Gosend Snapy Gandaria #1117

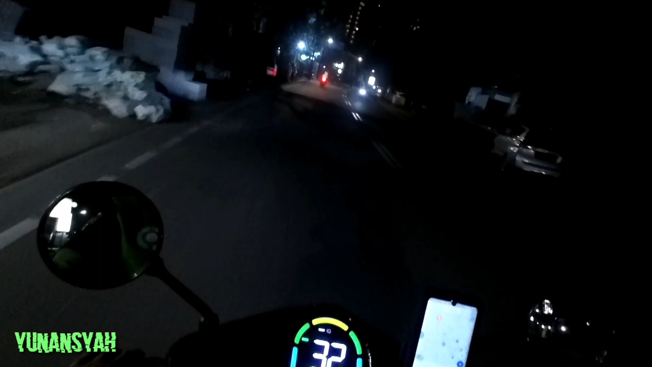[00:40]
Orderan keempat di hari ini. Gas saja, kita still on cam. Enaknya nanti kita lewat Neo aja. Neo putar balik. Ah, transport. Ayo, lampu hijau. Iya, sudah kuning pemirsa.
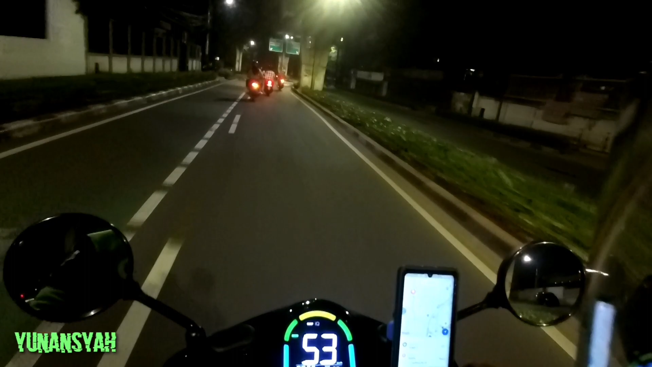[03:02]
Oh ya, by the way, ini skywalknya Kebayoran udah bisa dipergunakan ya.
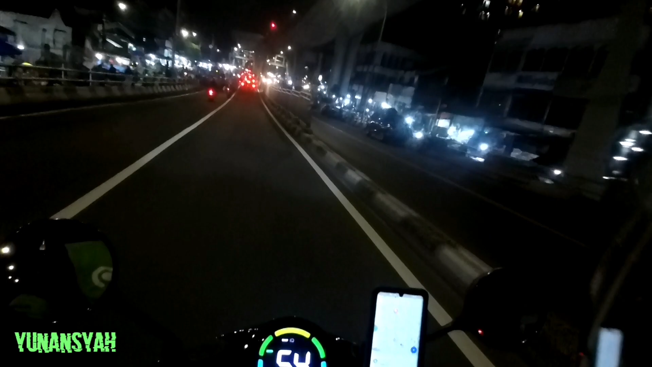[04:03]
Putar nanti lewat situ tuh. Lewat sebelah Neo. Ada gang itu. Tuh, gang situ tuh.
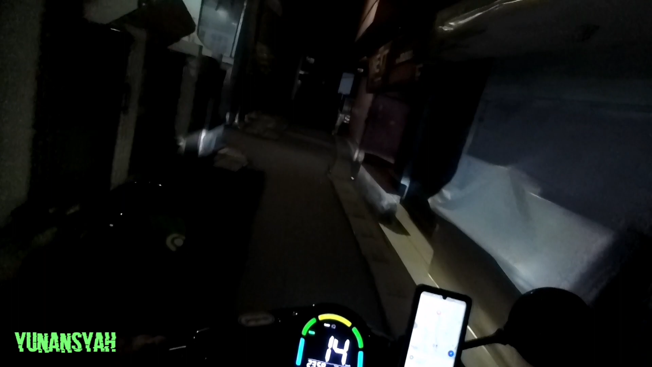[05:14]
mudah-mudahan urut ya ini nomor rumahnya. Kalau urut agak repot.